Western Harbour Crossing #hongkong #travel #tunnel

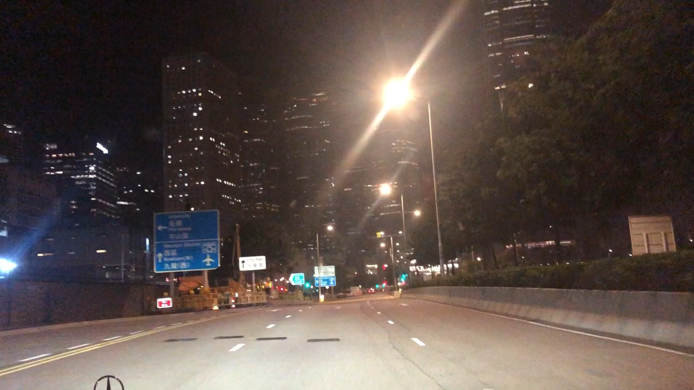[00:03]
हांजी इसासी कल सारे है अनुजी कि तुसी देख रही हो द्वारा एंड़ डपार्ट चैनल तो मैं सगुजीत ते आज आपा गाल कर दें आज आपा सेंटर तो बेस्टर टार्नर क्रॉस करना हुआ मैं बेस्टर टार्नर लगगे भी जिकर करें हुआ ते हब्ड में Central Central हां,香港, Island Davis Center, ते मीरे खब बेपास से Central City हा, सामने तुसी देख रही हों,
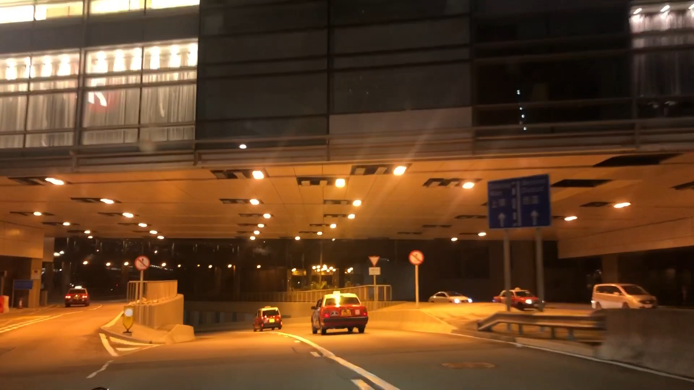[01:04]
ति यह दे हमारा होंक कोंग सेशन त्यापन हुन सेंटर तो वेस्टन टानल जा रहे है।
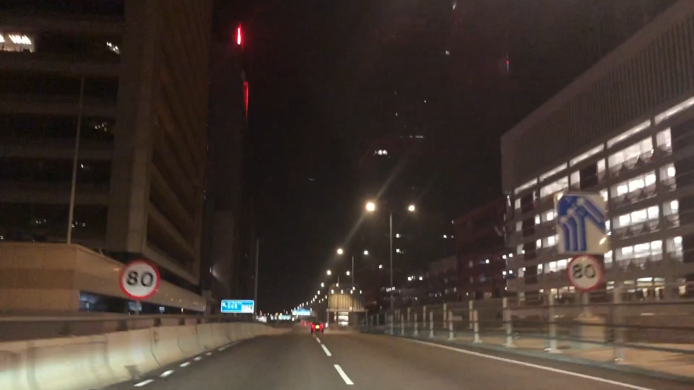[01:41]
कि अंपा हुन क्रॉस कर रहे हैं ध्यारा फिर जो दो तुस्य लास्ट बीडिटी नु जोडोंगे तुन जादआ अजीगा पर मचाव परी करोस कर रहे है लेफ्सा था मचाव परी है तुछ थे अपा क्रोस करके बेस्टान तर्न तर्नल जांगे तेन
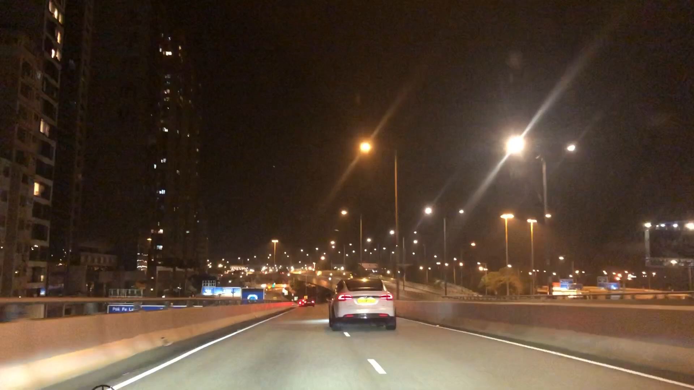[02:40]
इसे तनल दे नाड बड़ाप फैदा होया होंकोंगरूं तरी लेन ना ने आ एक्सेड, ठी लेन एक्सेड है, ठी लेन जान वास्ते है, ठी लेन वास्ते है, त्ये दिनना ट्राइफिक नूँ बड़ा,
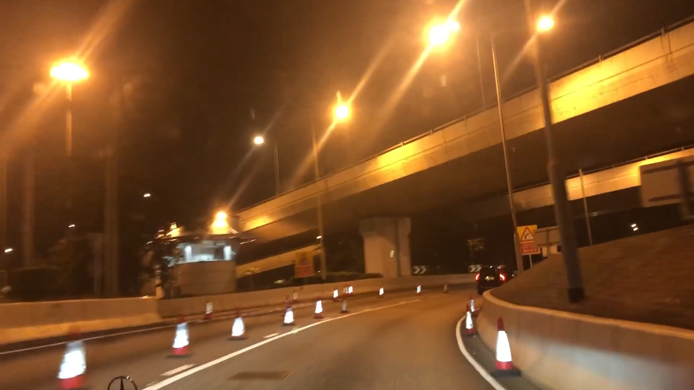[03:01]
जना नूँ टायम धी शौटज रहं धी है, उधेली बाव बैनी फाट, अगस्पेंसिव है, क्योंकि जगा काफी किरी यह स्टान येड़ लाख तो लेके दो लाख दे क्रीव दे विच पर डे गड़ियां आप नों कर लेंगे इस टानल राइट ते आपा हम टानल दे अंदर चल लगी है जा रहे है